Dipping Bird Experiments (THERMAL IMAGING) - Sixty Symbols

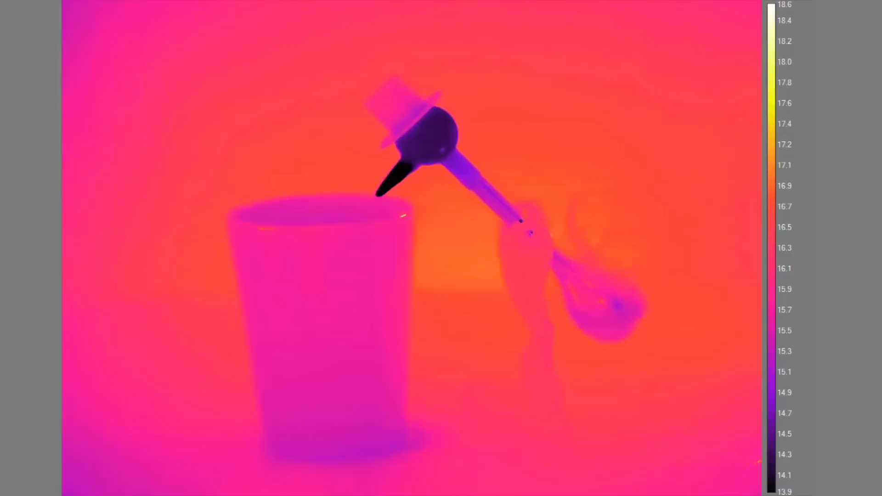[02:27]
Now, this can go for a long time, but even longer if we have a glass of water placed here, because the head stays wet for as long as we choose.
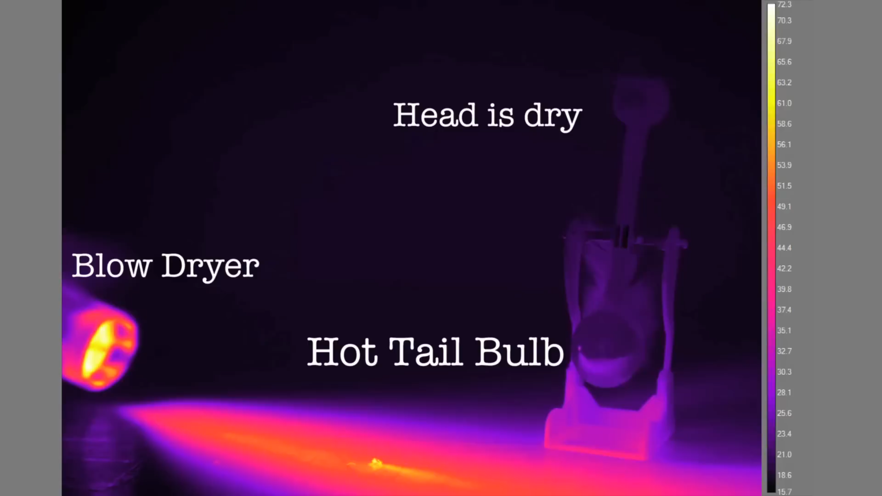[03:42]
Here's a comparison. You can see the hot one's almost too hot. The neck's filled with liquid almost all the time.
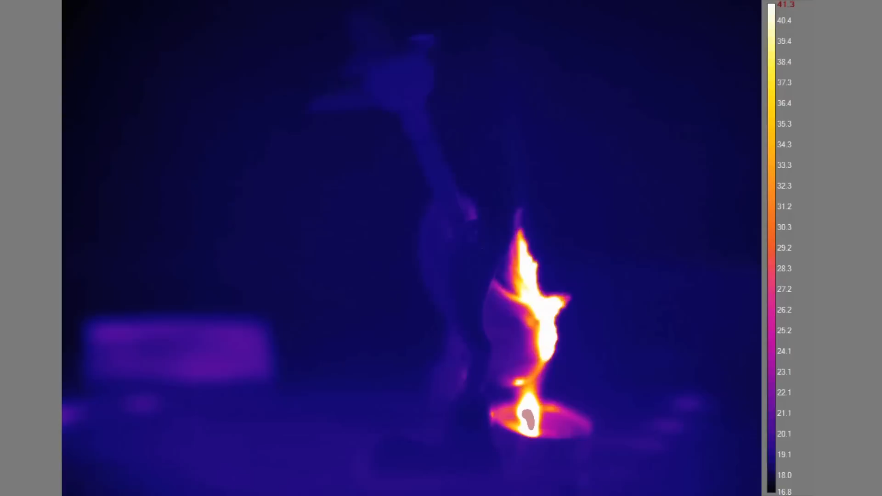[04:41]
Here you can see just how much the lower section's being heated.
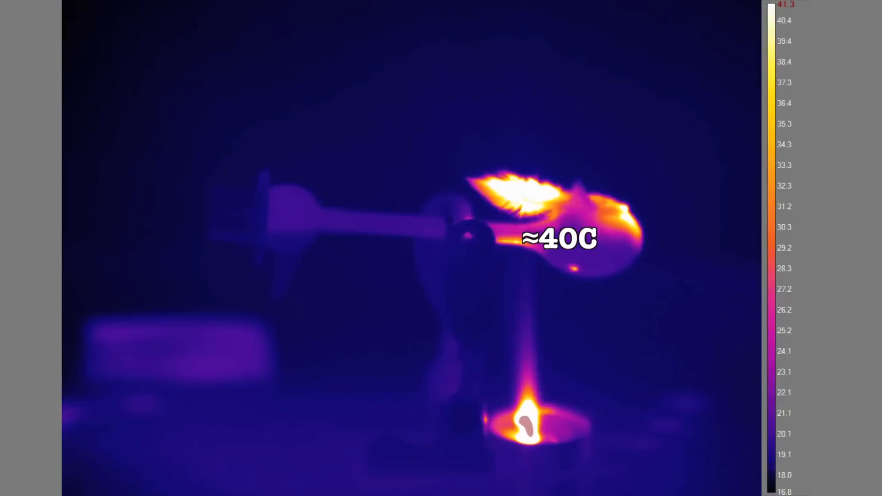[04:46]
So next, I tried putting the tea light here, hoping for a gentler application of heat to that bottom bulb.
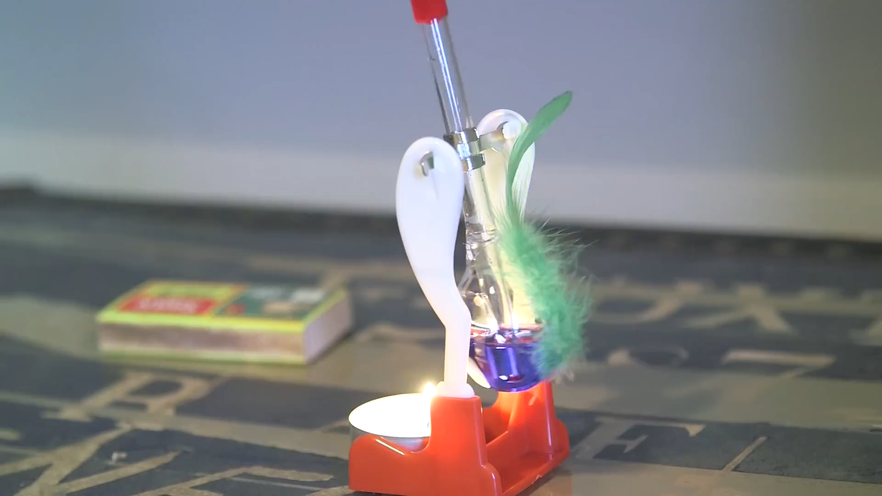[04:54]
Just a little bit of liquid creeping up, but never quite enough to tip the bird.
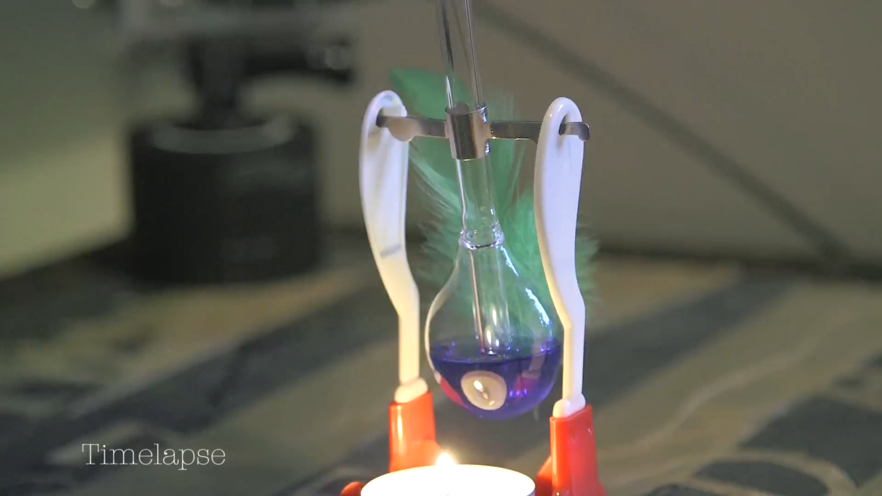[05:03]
And it was thermal imaging that revealed the problem.
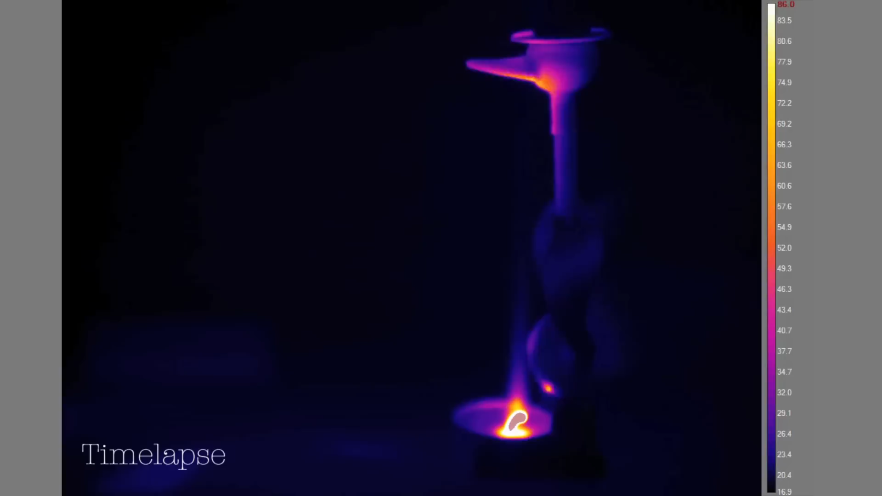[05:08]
You can see the tea light is actually applying tremendous heat to the top bulb.
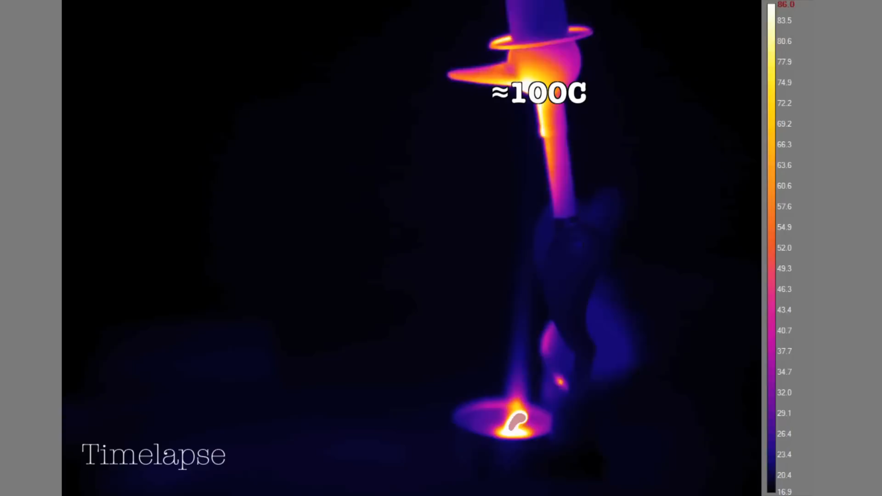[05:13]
The gas pressure up top is increasing, pressing down on the liquid. Exactly what you don't want.
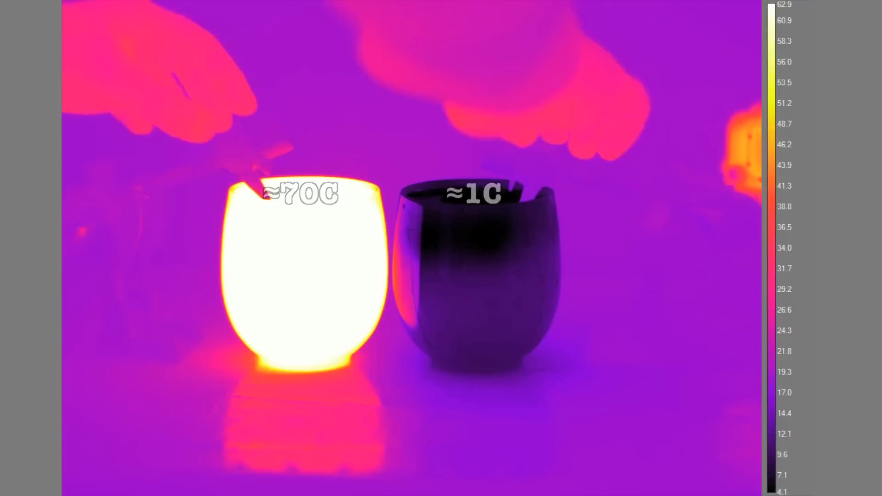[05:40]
Well, after an initial dunk and letting the water spread, the cool-headed bird pretty much works properly. What you'd expect.
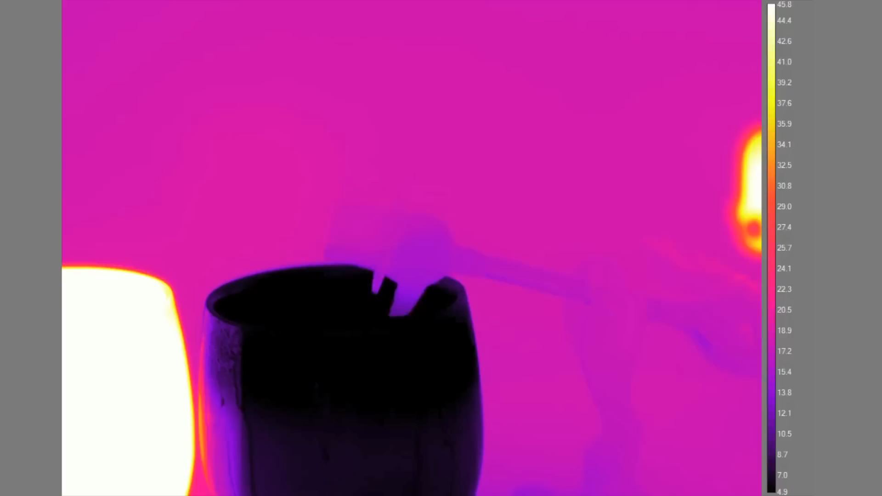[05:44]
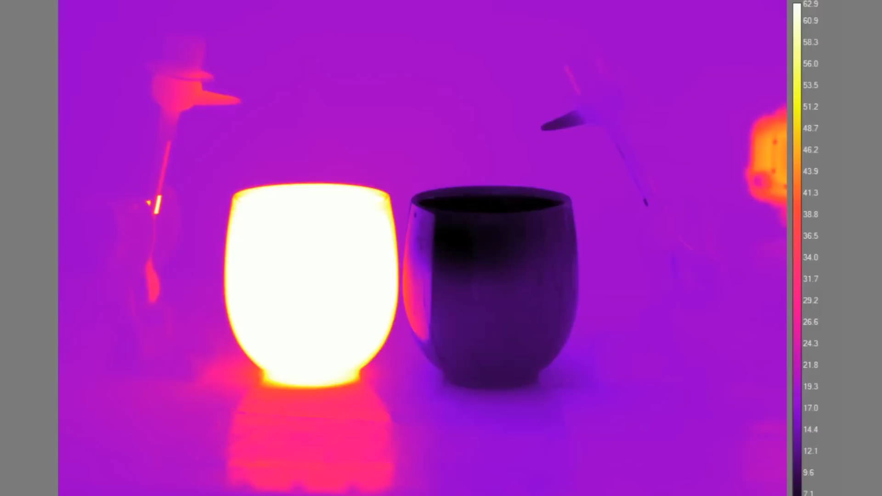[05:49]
But the hot-headed bird, that's more interesting.
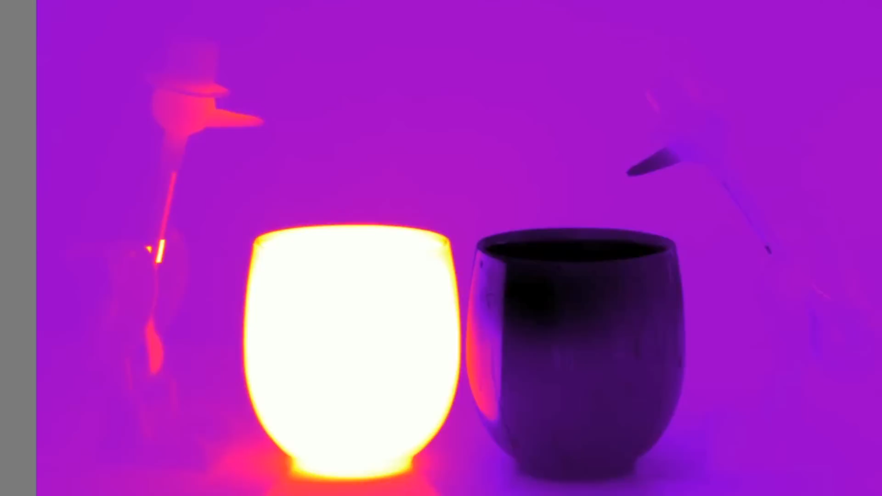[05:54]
The heat in the head must be keeping the gas pressure in the top bulb too high, preventing the liquid from being forced up the neck, of course.
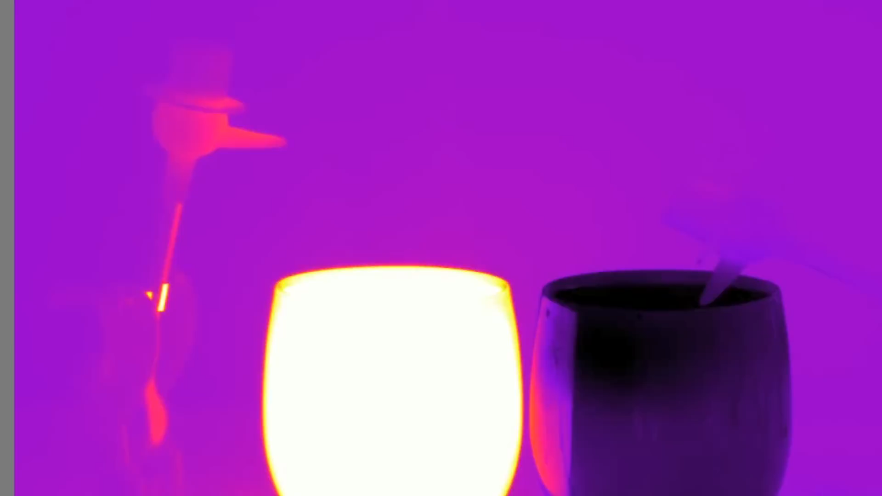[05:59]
But watch closely.
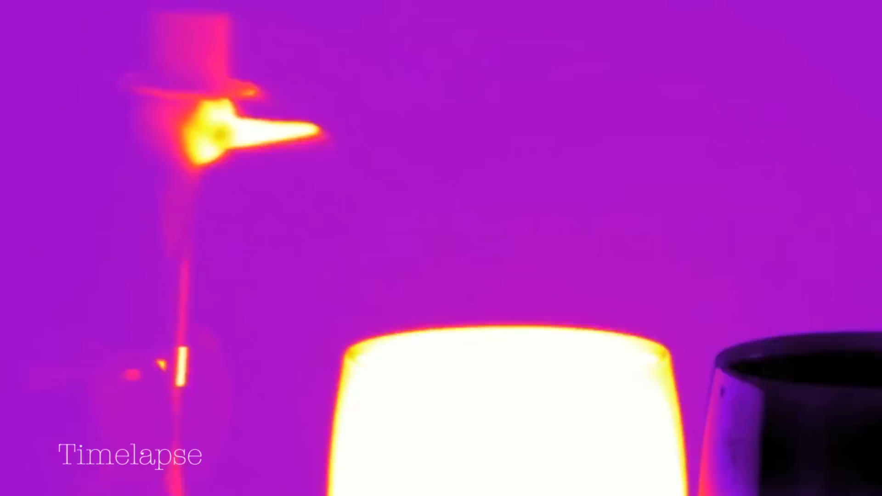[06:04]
Evaporative cooling starts to kick in. The temperature drops. The pressure drops.
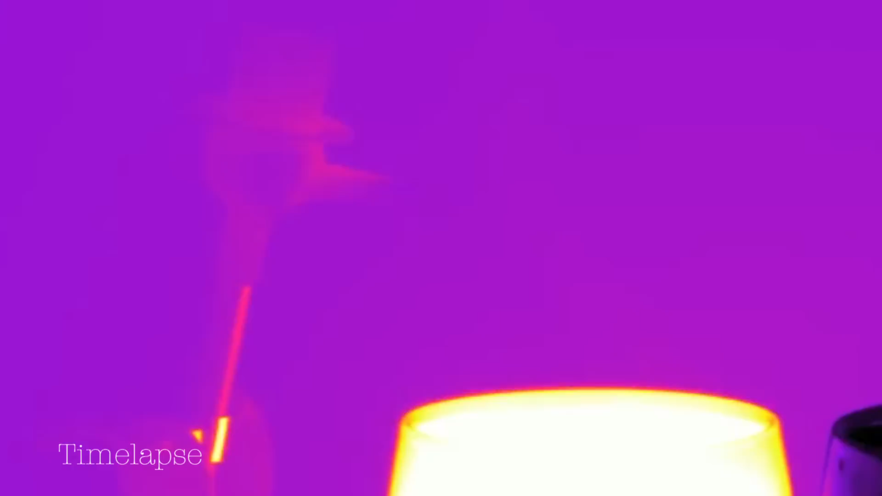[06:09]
The higher pressure below now does its job, forcing liquid up the neck. The bird starts dipping as it over-balances.
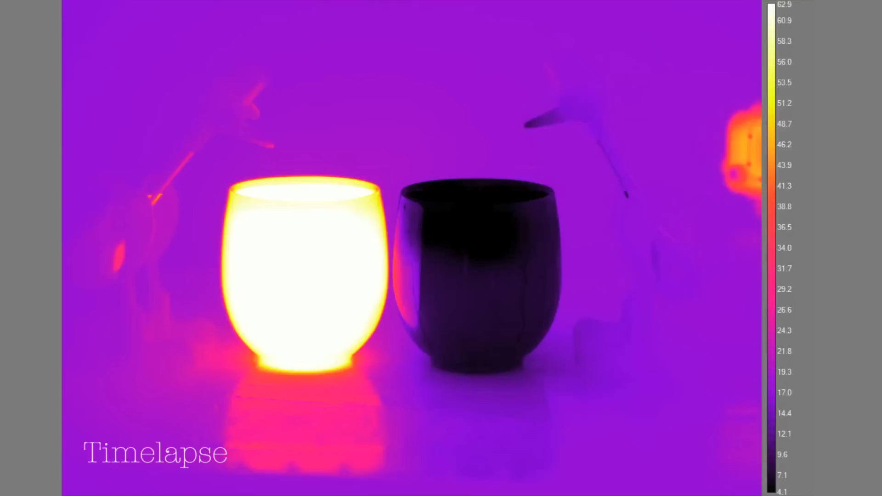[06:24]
It's gradual, and actually, the mere act of dipping puts more heat into the head, stalling the process. You can see it. But eventually, the back part of the head becomes cool enough, and it's business as usual.
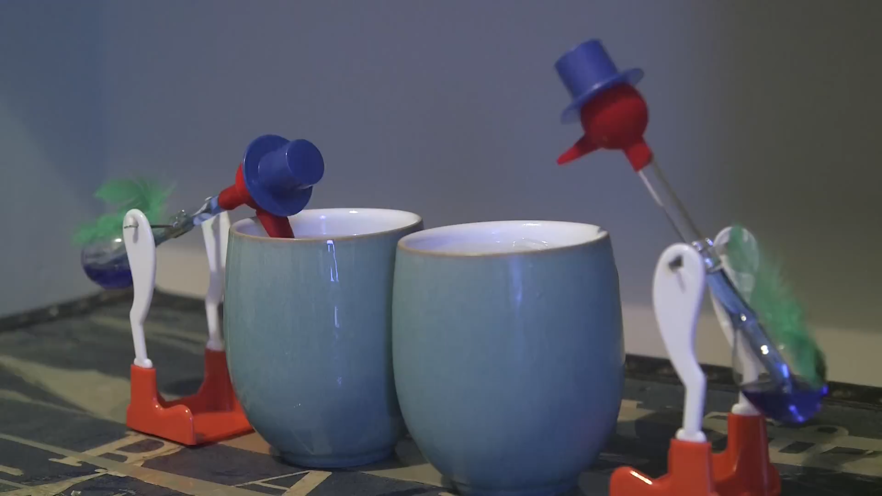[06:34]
In fact, though the beak's been constantly replenished with hot water,
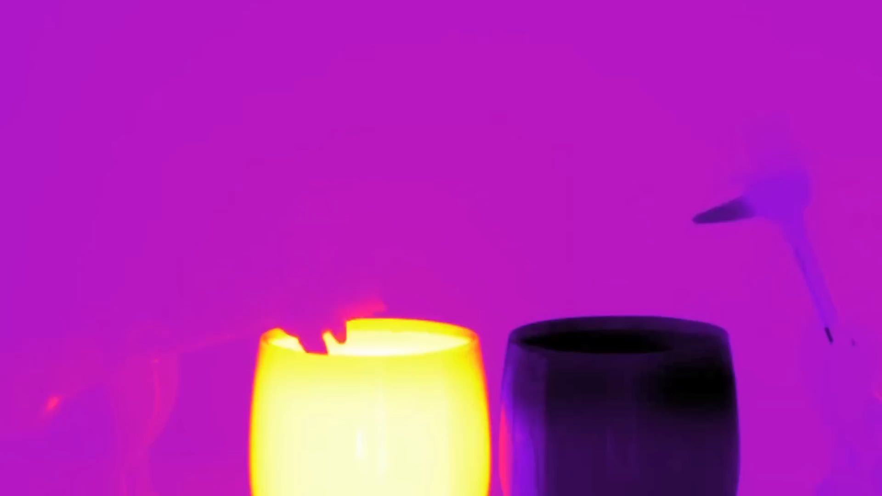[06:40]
as you can see, the back part of the head stays cool enough. And soon, you can see the two birds are dunking pretty much at similar rates.